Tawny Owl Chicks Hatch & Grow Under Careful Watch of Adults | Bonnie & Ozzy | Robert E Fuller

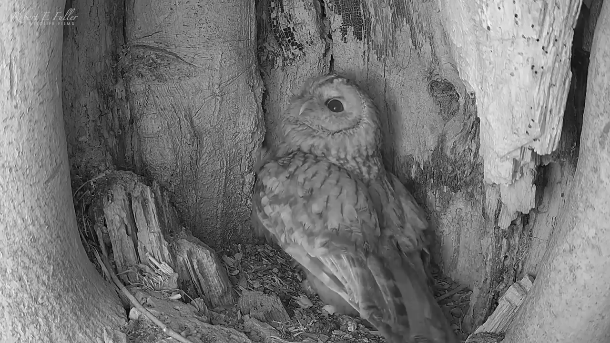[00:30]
She stands up to reveal the first chick. It's blind, helpless, and still damp from hatching.
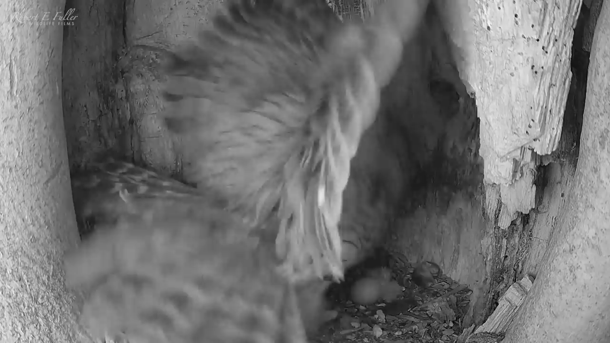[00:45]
Bonnie soon returns to her chick. She's such a caring mother. That night, she's on guard, hyper alert to any threats. And she hears a noise. A barn owl lands just outside the nest.
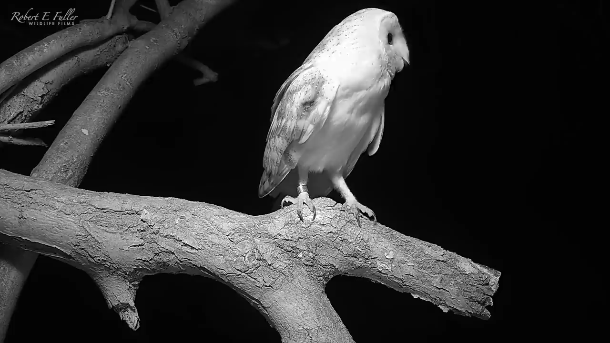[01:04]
But thankfully, it's just passing through. Bonnie's determined to keep her chick safe.
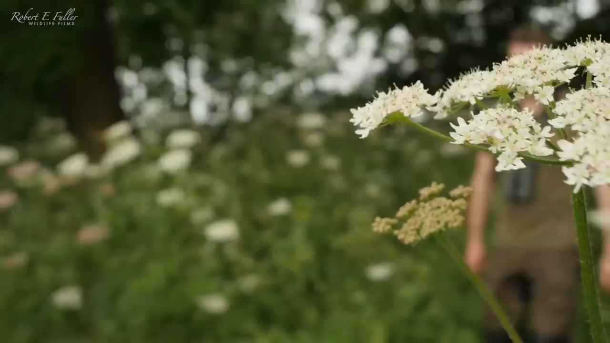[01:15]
Tawny owl mothers are extremely protective of their young. So the next day, I don't get much more than a glimpse of the hatchling. But as night falls, it's plain to see just how quickly this chick is growing.
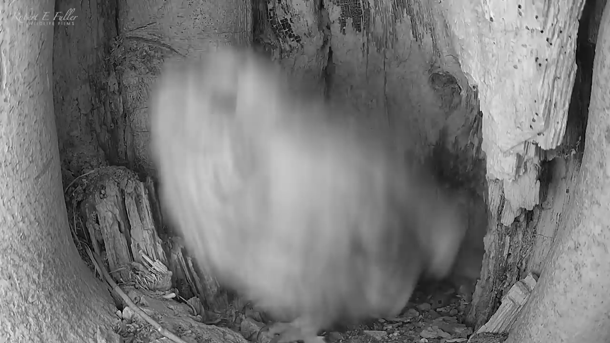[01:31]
It's dried off now, showing off its fluffy down. And it's already very active, wiggling around and stretching its tiny wings. All this growing must be tiring work.
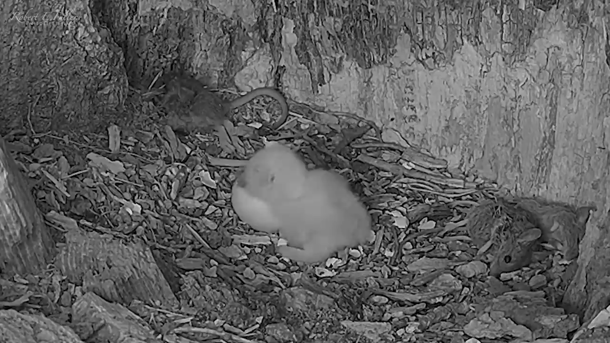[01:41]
The following night, Bonnie reveals the second chick. It's hatched out 3 days after the first.
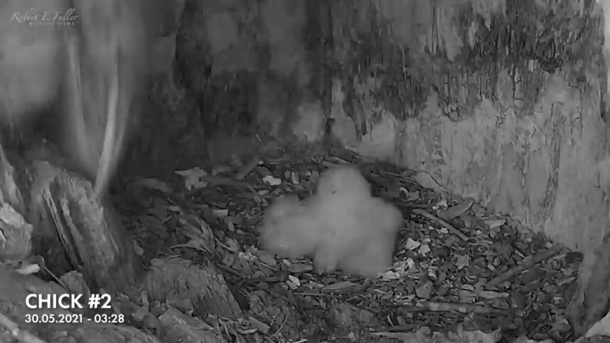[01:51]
Bonnie seems so pleased the chicks are healthy. But she's finding it hard to sleep with these restless hatchlings beneath her.
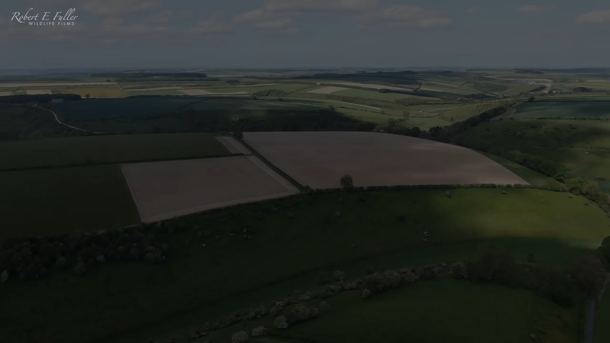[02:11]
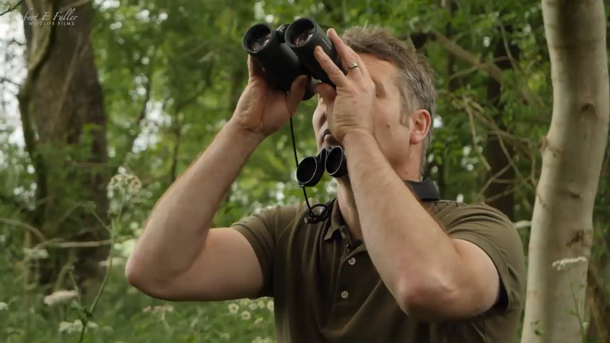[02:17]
I watch her carefully feed the chicks, giving them tiny morsels, one bit at a time. Later, Bonnie leaves the nest to stretch her wings.
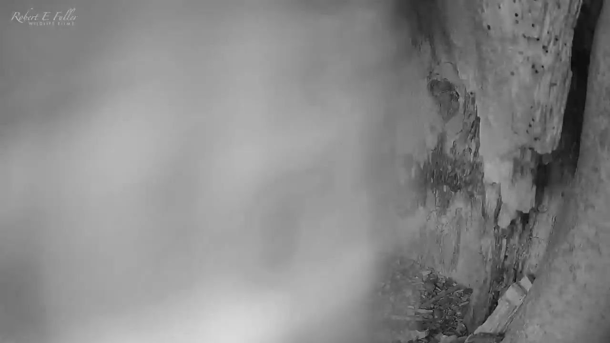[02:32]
But it's not her that's first back to the nest. It's her mate, Ozzy, who sees their chicks for the very first time. He instinctively moves towards them. The chicks need constant brooding to keep them warm. They won't be able to regulate their own temperature for at least a week. So Ozzy has a go at brooding.
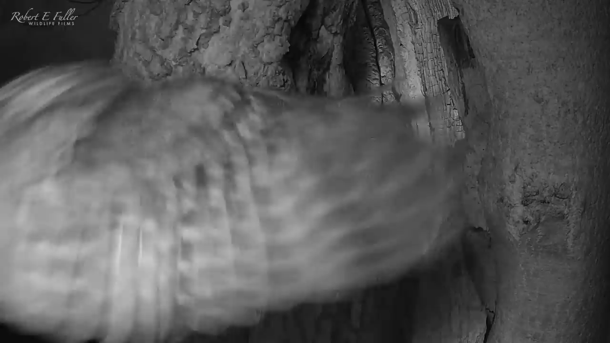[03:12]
The female returns soon afterwards to find her partner in the nest. She pushes her mate off the chicks. This is supposed to be her job.
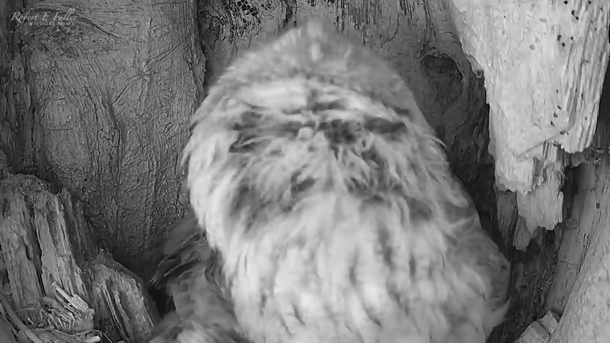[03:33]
Now Bonnie's back home, Ozzy heads out to hunt. And he's soon back with a rat. She calls for more food.